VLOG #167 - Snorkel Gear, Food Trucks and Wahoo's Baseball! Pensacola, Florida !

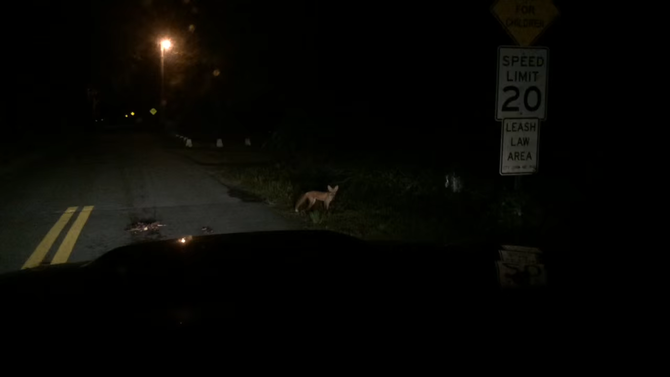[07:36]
Check out the fox. Scoping this kill. Alright fox, I gotta get by.